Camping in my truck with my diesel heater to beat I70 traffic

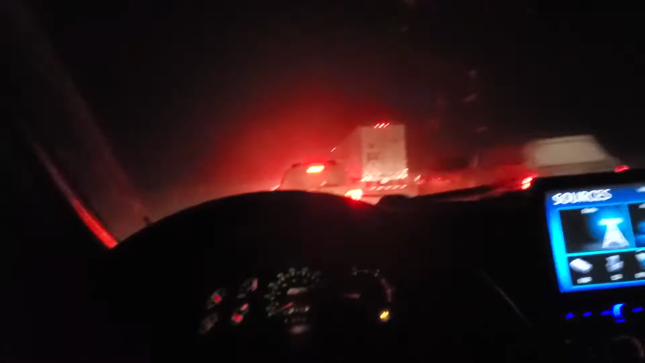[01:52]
It is, uh, I think it's almost 2 in the morning and apparently I think, uh, trailer jackknifed.
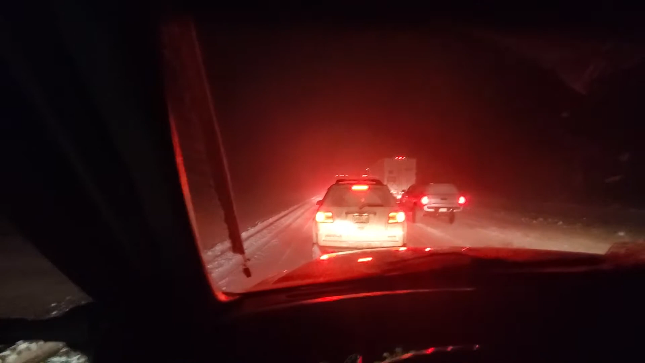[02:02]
So, kind of stuck in traffic. It says I'll, should be where I'm trying to be at 240, but I'm not sure I believe that.